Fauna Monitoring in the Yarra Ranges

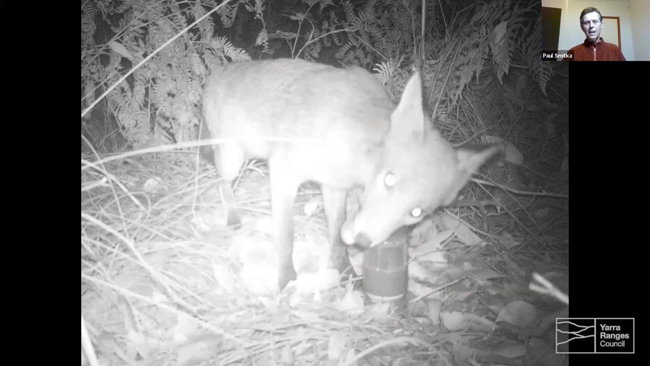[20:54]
So the PVC pipe is quite strong and same with the mesh, but sometimes you still get teeth marks going through the mesh, but they haven't gotten into it yet. They're strong enough, but they're getting quite scuffed. Some of them, like it's not just foxes that, uh, tend to chew on these, uh, on these things for us. It's also the, uh, brush tail possum that seems to really have a good go at the bait. Most of the other things seem to just sort of sniff it out like wallabies, um, and rats and that sort of thing.
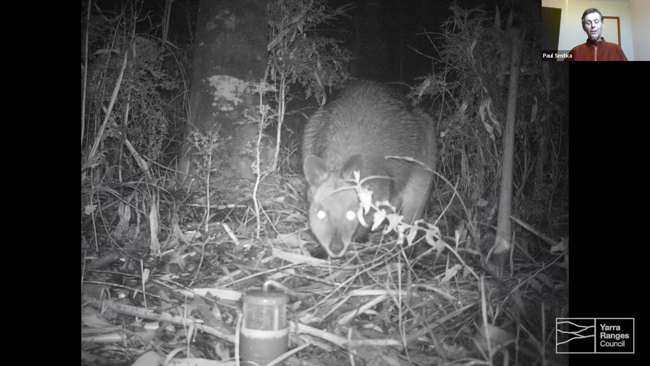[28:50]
Gotta love the wallaby. It's a really good photo, this one. I just wanted to highlight some key points, um,
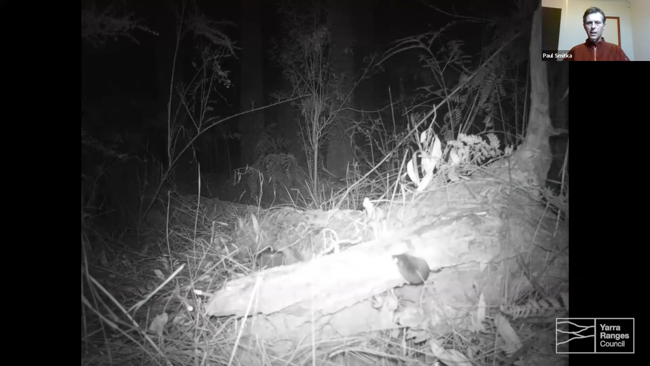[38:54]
So there's a, an antichinus there on the log, which is a, um, it's kind of like a native mouse, I suppose. There's two different kinds that we have in our area. The dusky antichinus and the agile. Not easy to distinguish on the camera all the time. Um, I know there's duskies out at Butterfield's, but I think there's agile as well. Agiles are smaller. They're much smaller than the duskies. Duskies are probably a similar size to, oh, probably like a mouse or a small rat, I suppose. And the agile can be a bit smaller than that.
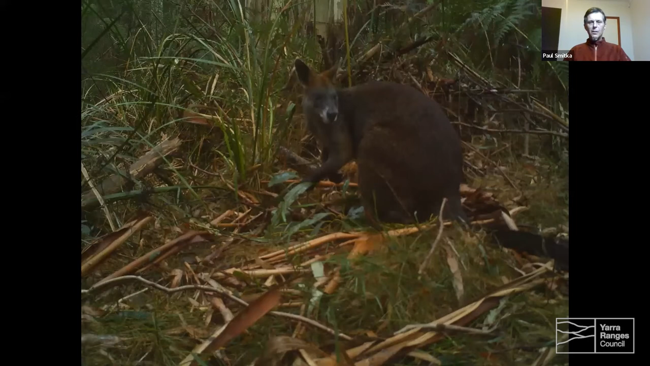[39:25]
Uh, there's a nice footage of just a wallaby there, like an older one there with its grey muzzle, just a browsing away.
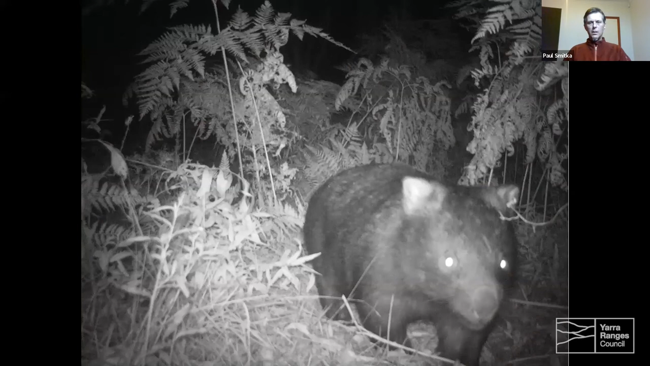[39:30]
Uh, there's a nice wombat that we have there. The good thing about wombats that when we capture them is that if we see that they've got mange and mange is that, uh, parasitic might that sometimes goes into their skin and causes crusty legions and, and, um, and hair loss. And, you know, it's a quite a, quite a nasty thing for them. Unfortunately, poor things. Um, yeah, if we see any of that, then we could, uh, then try and locate where its burrow is and, and, um, and give it some treatment. The fox.
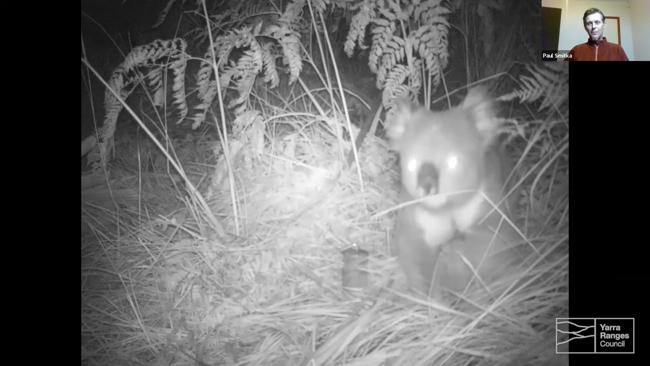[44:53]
Um, it's a koala that's found in the Warburton region. Um, we've captured only a couple on camera. Again, this, this critter doesn't follow the bait, even though it's gone to the bait. I mean, obviously it likes eucalyptus leaves. It was just a bit of potluck that it just came through and traveled through in the camera here. Good find. Um, we don't have many in Yarra Ranges. Uh, I suppose it's, you know, it's the type, the type of eucalyptus trees that they prefer. Um, it's probably not, um, dominant in the Yarra Ranges area.
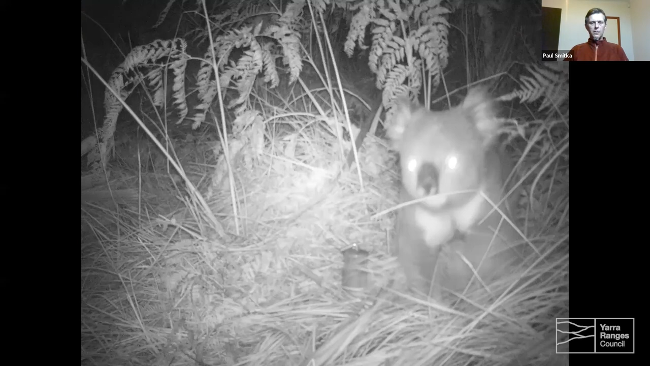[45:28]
Oops, sorry, I went too far. Uh, just, this is a, um, uh, a sugar glider.
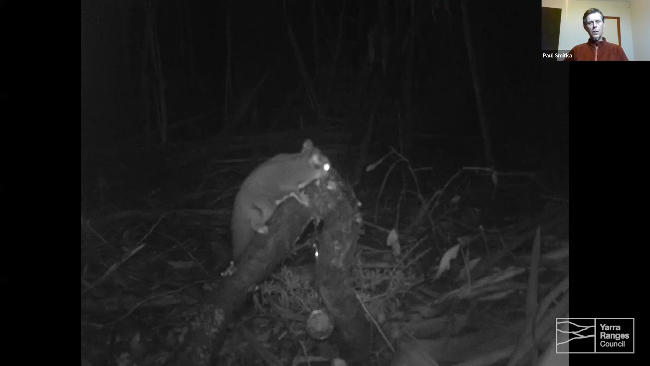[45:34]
Um, I just wanted to highlight this because, um, again, this is something that stays mostly up in the treetops rather than comes down. So it's, it's, it's a pretty good find. You can just sort of tell the difference. You can see the flappy parts to its arms where it would, you know, sort of, sort of form the wings.
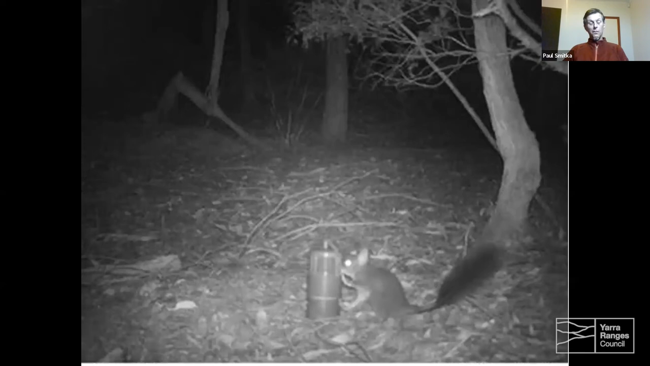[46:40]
This one's a brush-tailed fasca gale, which is found in the Hillsville area. We don't have many of these. This is a threatened species and, uh, it was a great find. You can see it's brush-tail, why it's called brush-tail, with that brush on its, on its tail there. It's fantastic. It's kind of like, um, our version of a squirrel. Uh, it's, yeah, there's more of them in the Nulimbic area. They like it drier than, than here, but yeah, very significant. Jumping into the families. Oh, look, yeah, these are just happy snaps of, you know, families. The common brush-tailed possum.
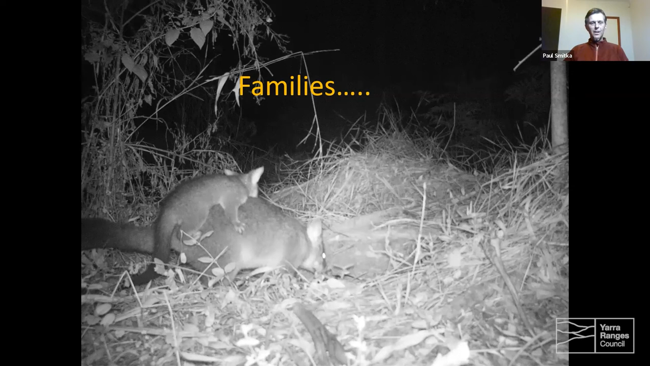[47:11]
Oh, you can see there a joey there. And that's another old, um, form of bait that we had, uh, where we put it in this little cage and put on a star picket.
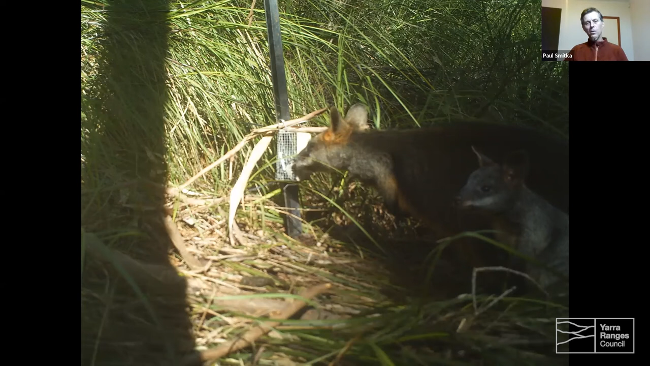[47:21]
So we changed our game a little bit there, but it became a bit arduous because of carrying all this heavy material to put the bait in. It was kind of hard work. Uh, it's, it worked to a degree, but once we got those, um, PVC pipe canisters there, they're a lot easier.
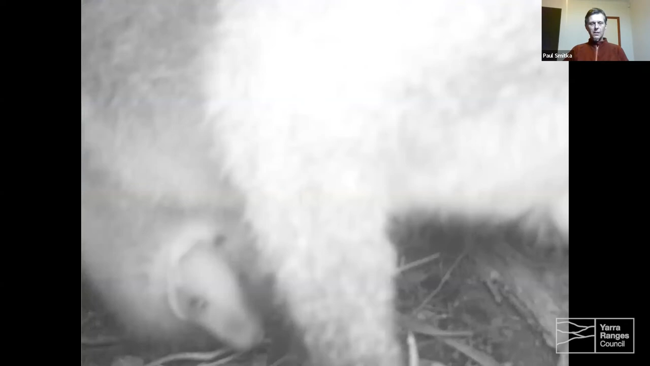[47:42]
As you can see in there, there's a joey sticking its, uh, head out of the pouch. So you see what I mean when they sometimes come really close to the camera, it gets a bit, uh, a bit blurry.
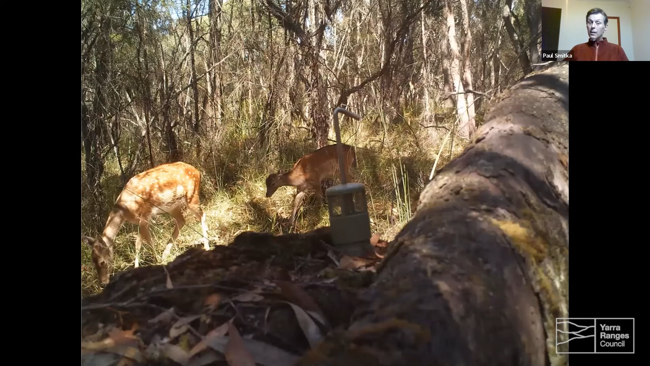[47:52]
A deer, uh, fellow deer, these ones, because they're the, these are the ones with the spots. Uh, some people refer to as Bambi.
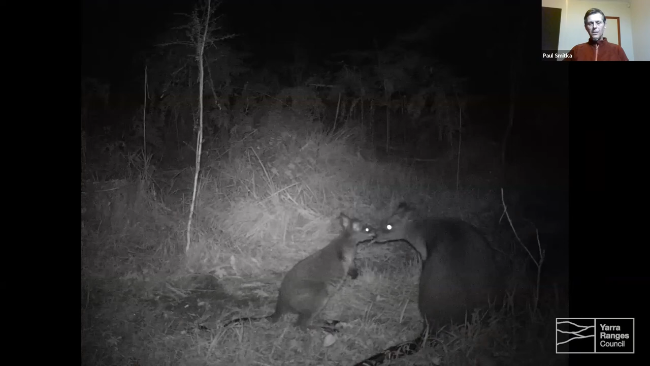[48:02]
Uh, some wallabies, uh, yes, snuggling up there. There's some fox cubs having a bit of a play with the bait there,